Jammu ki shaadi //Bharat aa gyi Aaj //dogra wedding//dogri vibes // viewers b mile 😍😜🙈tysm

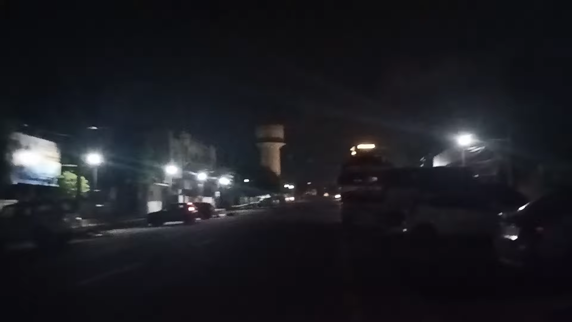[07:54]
हम अधी रात को यहाँ पे चल रहे हैं 1 बजे हम यहाँ पे कचहरी आपको रात को मैं कचहरी दिखाती हूँ ना हाँ ये वही जीएनके बैंक है भाई जिसने मेरा 2 करोड़ पे लोन देना है